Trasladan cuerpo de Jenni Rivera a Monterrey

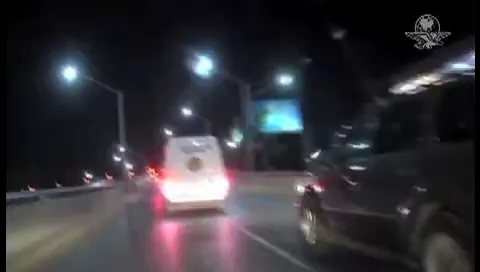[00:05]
Los cuerpos de la cantante Jenny Rivera y de la tripulación del avión accidentado en el municipio de Iturbide fueron llevados al anfiteatro de Monterrey,